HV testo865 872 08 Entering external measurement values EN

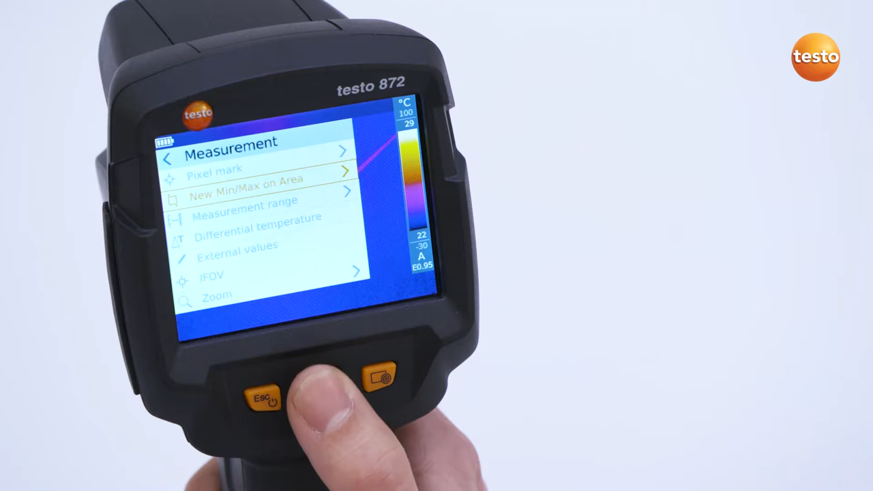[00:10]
On screen: scale bottom 22°C
Here you can set external measurement values such as humidity, current, voltage, solar, and power.